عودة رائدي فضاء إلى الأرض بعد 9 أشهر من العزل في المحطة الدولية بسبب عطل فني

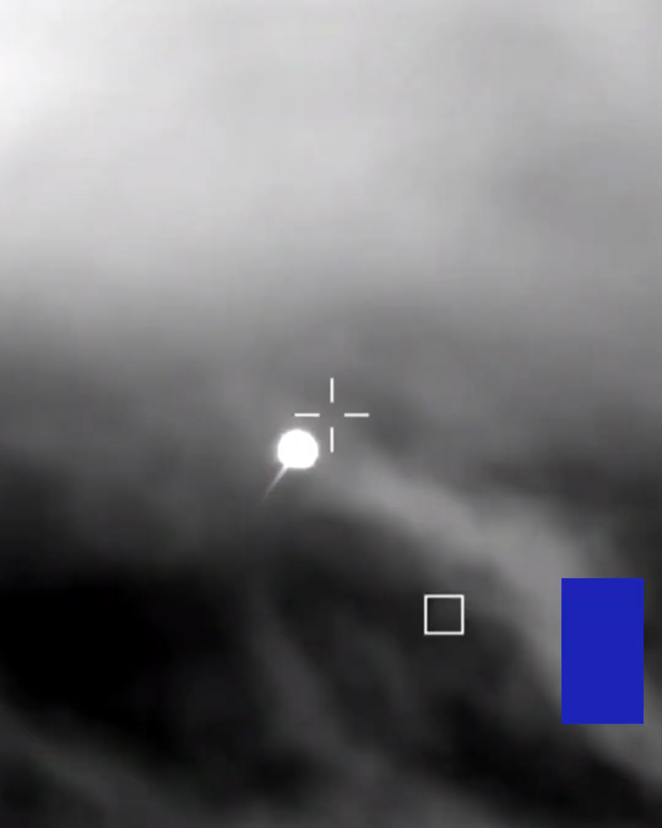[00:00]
are anticipating an acquisition of signal around 2 51 p.m. Pacific time so just minutes from now time ahead of a splashdown at 2 57 p.m.
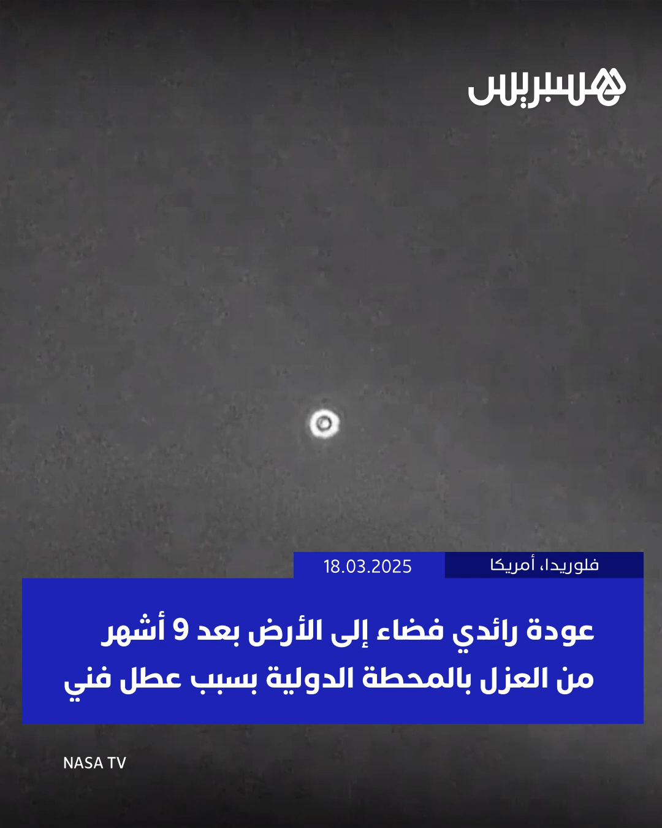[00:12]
Pacific time off the coast of Tallahassee Florida and there you see it on your screen drogue deployment to make its way back to planet Earth